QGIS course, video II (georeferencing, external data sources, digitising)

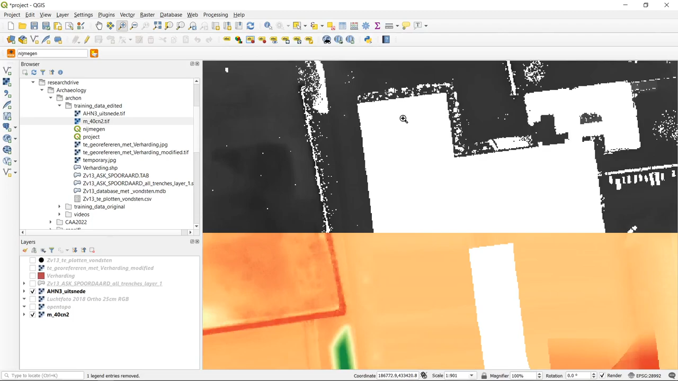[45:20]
Probably having no data values. If I select the, uh, file and click on it. Indeed. I have in band one, no data on the, uh, location where the building has been filtered out. Okay. So this is about getting data from external sources, either using, uh, plugins within QJS, or go to the, uh, geo data portals online,
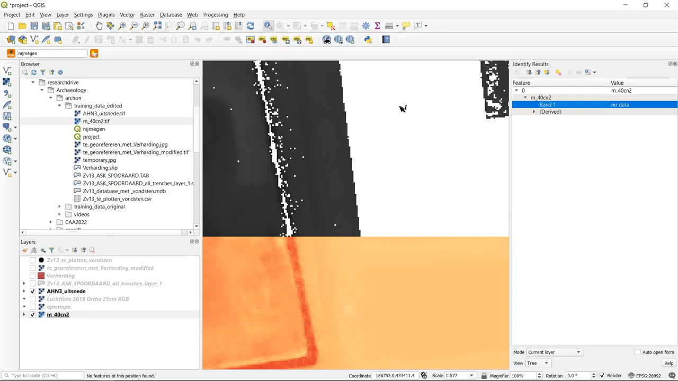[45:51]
get the data through web mapping services or download the data and add it manually. Okay. So now I would like to, uh,